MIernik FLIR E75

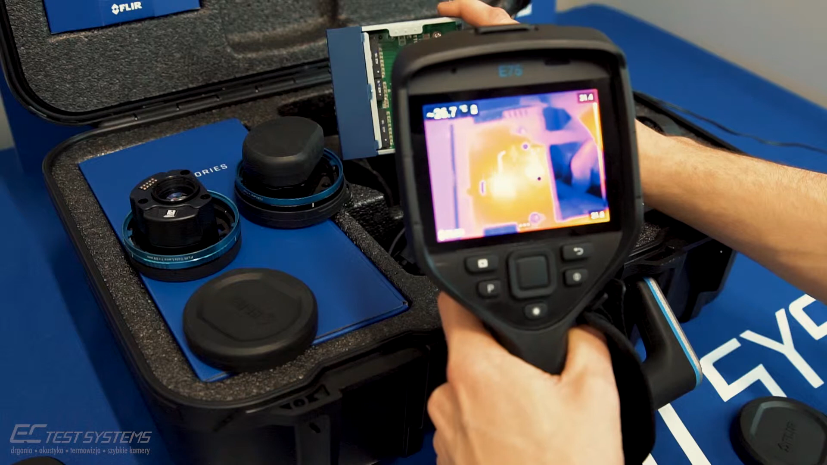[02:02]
Autofocus Ustawienie ostrości na zasadzie kontrastu termicznego Możemy nacisnąć na spust I obraz zostanie zapisany do biblioteki obrazów Żeby podglądnąć Wybieramy nasze zdjęcia Wspólnie Wybieramy Jel Bolt Hop Peps zu Wspólnie